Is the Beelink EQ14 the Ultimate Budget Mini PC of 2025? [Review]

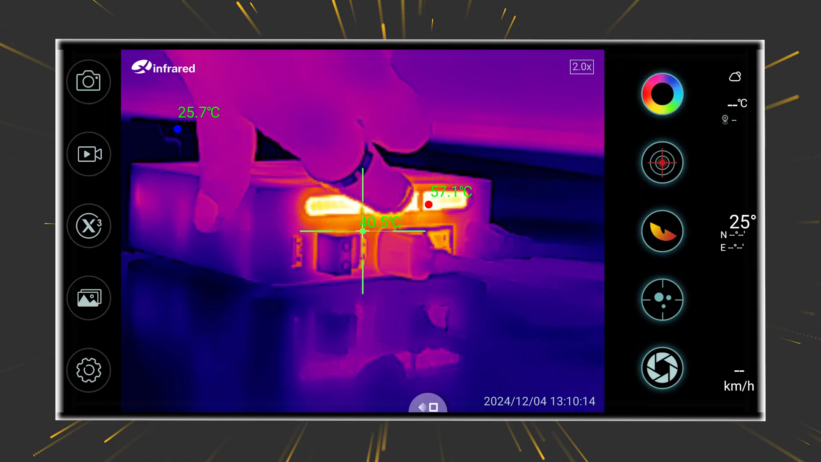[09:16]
Most times even touching the rear radiators is safe and the maximum temperatures are nothing too extreme.